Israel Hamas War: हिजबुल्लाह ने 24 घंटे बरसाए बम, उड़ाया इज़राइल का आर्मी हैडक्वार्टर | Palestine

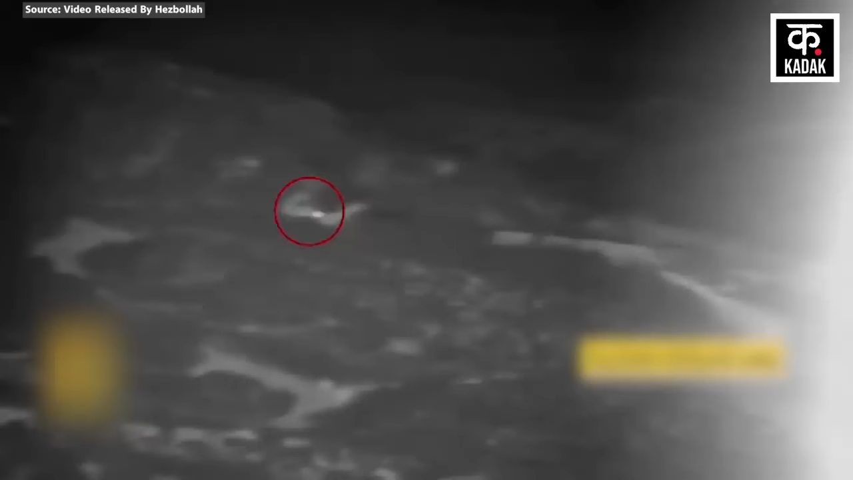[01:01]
ہجبولہ نے اس حملے کا باقاعدہ ویڈیو ریکارڈ کر کے جاری بھی کیا ہے اس ویڈیو میں صاف دکھ رہا ہے کہ کیسے ڈرون کیمرے کے ذریعے ٹینک کو چنہت کیا جاتا ہے اور پھر اسے وہیں اڑا دیا جاتا ہے